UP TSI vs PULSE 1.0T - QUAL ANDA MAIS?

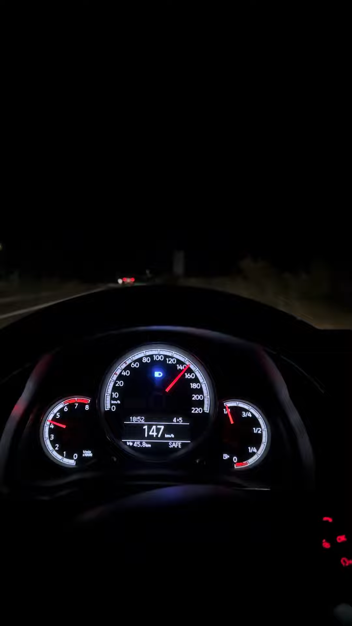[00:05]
Deixa ele passar de novo, vamos buscar Quartinha, nem bota aqui, tá que...
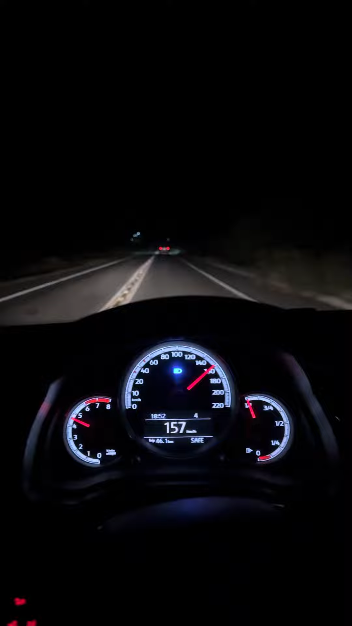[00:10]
Ele vai pisado lá Pra ver se consegue passar
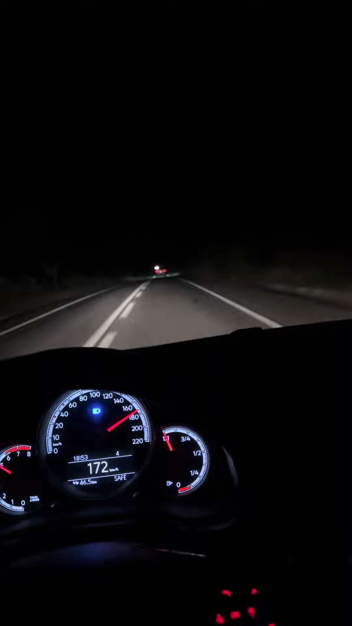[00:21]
Vai tirar o alto Ó, vem buscando, hein? Ó, vem piscando muito Ó Vou deixar de quarto Nossa, vai ser nem encostado Ó 190 de quarto Sumiu
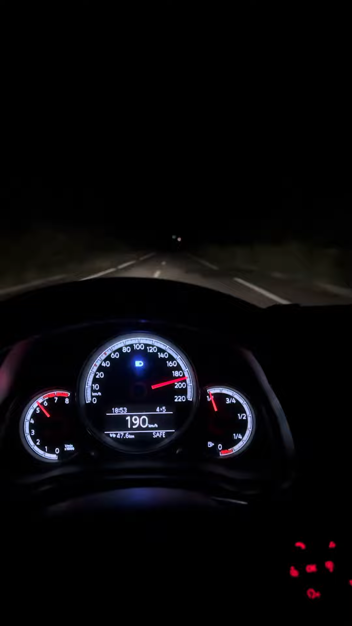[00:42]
Travou em 190 aqui de quarto Deve estar limitando, não vou passar a marcha não agora Ele ficou lá atrás,
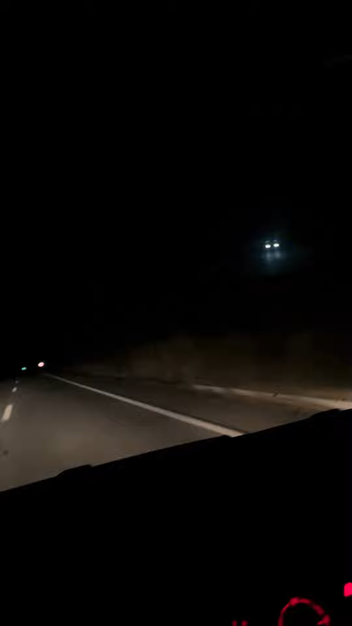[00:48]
ó Ó É adrenalina do caralho Mil vezes mais que no Jetta, tu é doido Isso aqui é uma cadeira elétrica Ó, tchau Nossa senhora De quarta a 90, travou em 90, não sei Nem se limitou na quarta, não dava pra ver nada Tremendo aqui, nervoso